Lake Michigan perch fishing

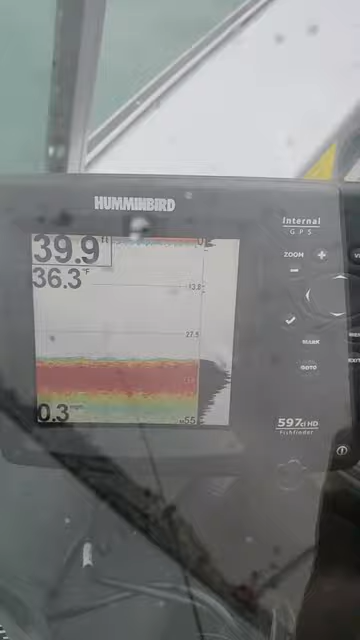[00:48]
On screen: depth 39.9 ft, water 36.3°F
near 39 feet of water water is very cold it's 36 degrees like I said we caught uh got our limit
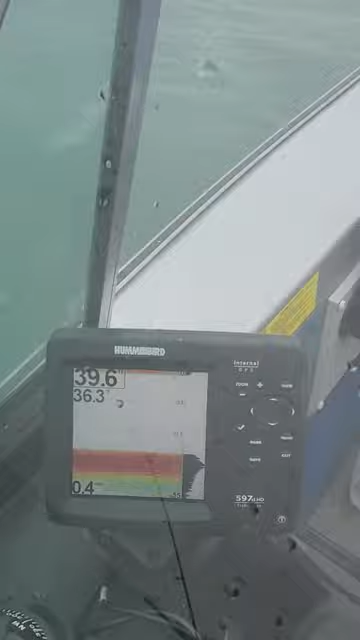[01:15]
are just barely coming off the bottom water is very cold but all right take it easy bye bye